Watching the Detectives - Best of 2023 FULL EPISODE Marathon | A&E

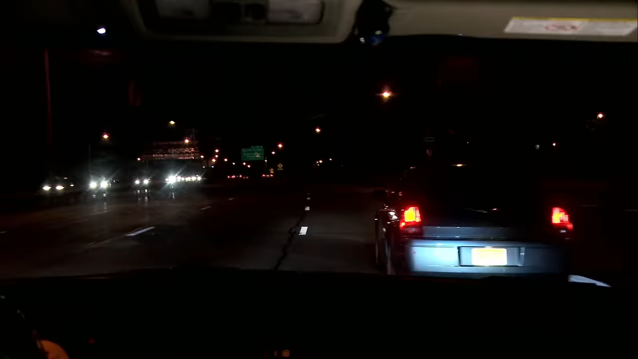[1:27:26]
He slows down, he goes into the lane, and proceeds to roll down the window and fire into the car.